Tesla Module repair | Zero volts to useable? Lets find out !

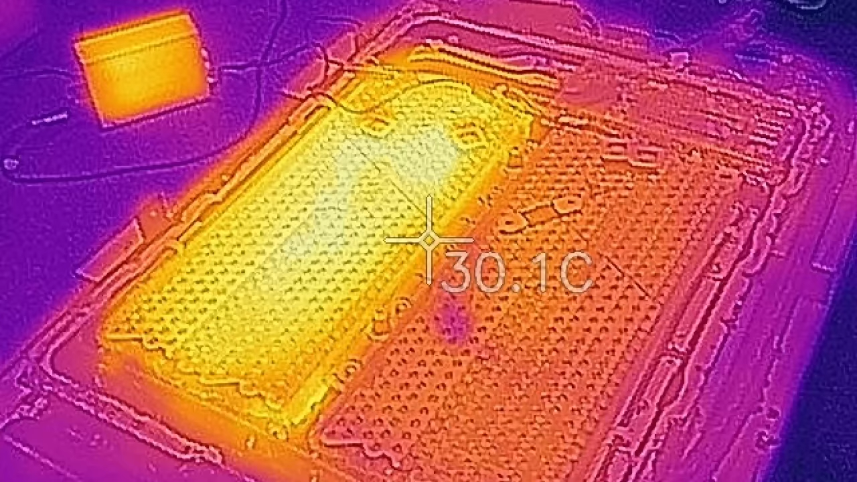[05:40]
On screen: spot 30.1°C
Yeah it's a little bit hot.
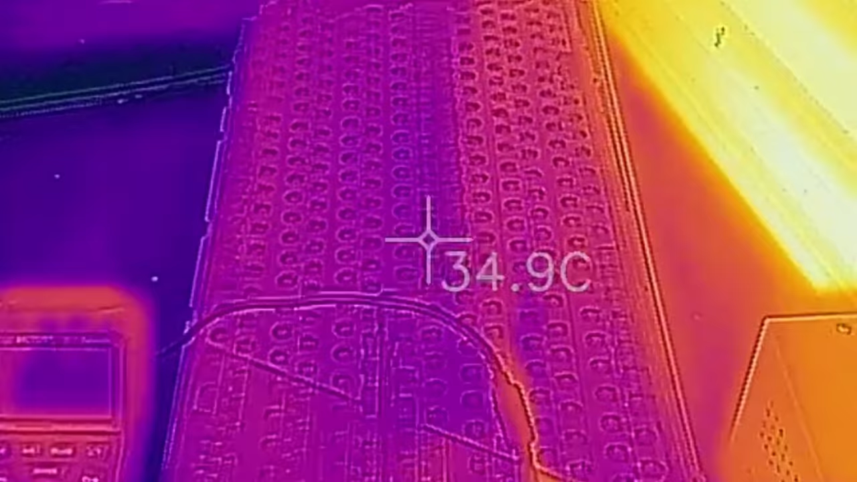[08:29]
On screen: spot 34.9°C
35 34 now this one has been out here for an
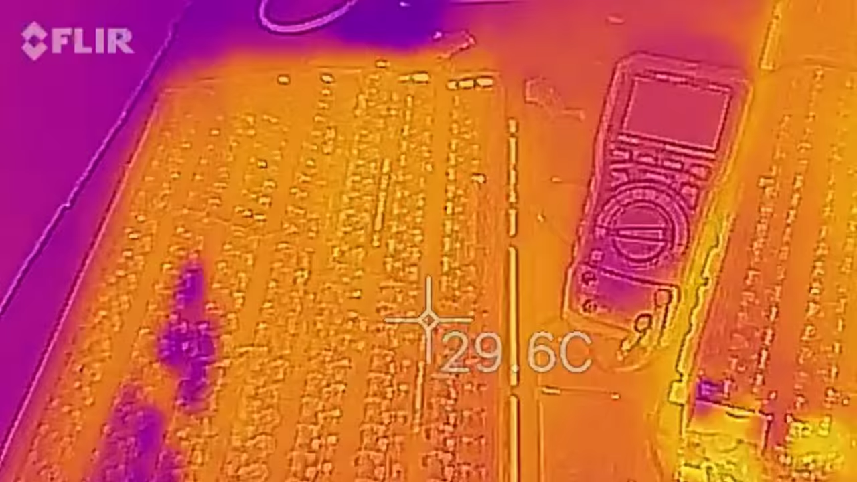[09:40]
On screen: spot 29.6°C
we've got 29 degrees on that one